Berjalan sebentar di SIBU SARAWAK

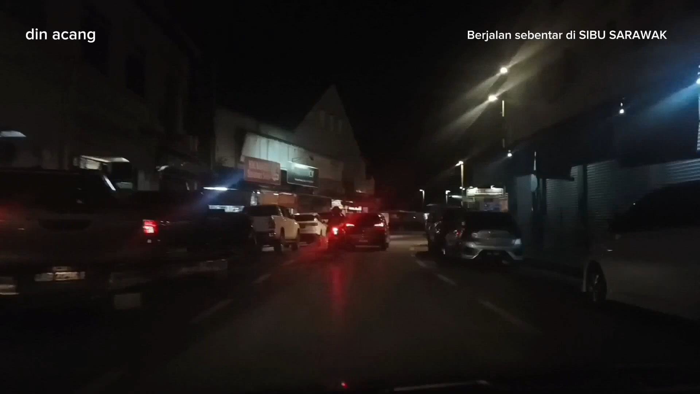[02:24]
Macam inilah keadaan malam di Sibu. Lebih kurang macam kucing tak Sibu.